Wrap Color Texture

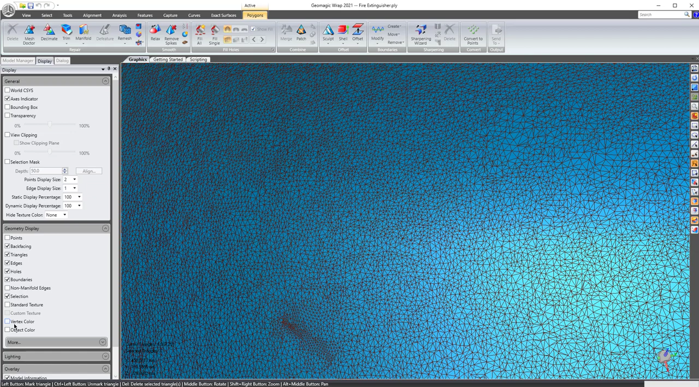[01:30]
because you can have a high resolution picture on a polygon that might be low resolution. Vertex color, if I decimate the polygons, the color gets decimated. So we'll just kind of demonstrate that real quick so you can kind of see just to prove out how that works.
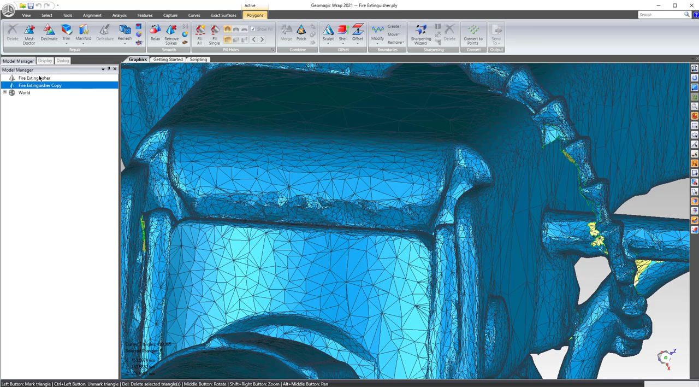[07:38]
So that is just demonstrating it,